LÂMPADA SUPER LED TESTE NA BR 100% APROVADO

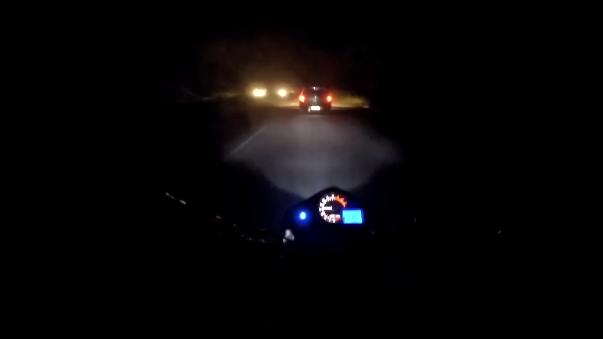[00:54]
O alto já tá pegando ali no carro, ali. Viu? Vamos ultrapassar o carro aqui pra ver se a gente vai pra um lugar que esteja mais escuro pra vocês verem.
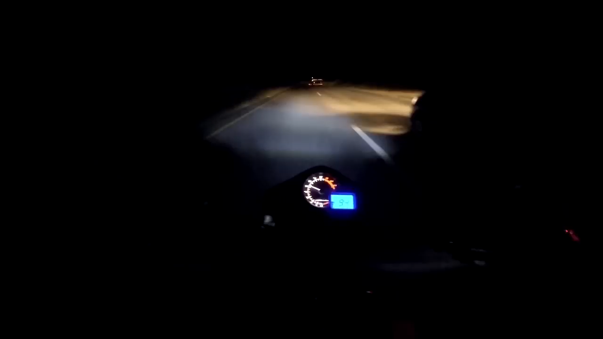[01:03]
Uau! Que frio do caramba! Vamos jogar o alto aqui, ó. Olha isso! Eita caramba, frio! Tirar o alto. Eu acho melhor usar o baixo. Super LED na baixa. Dá pra ir tranquilamente se você regular, porque o meu tá regulado pra cidade, aí ele fica pegando mais do chão.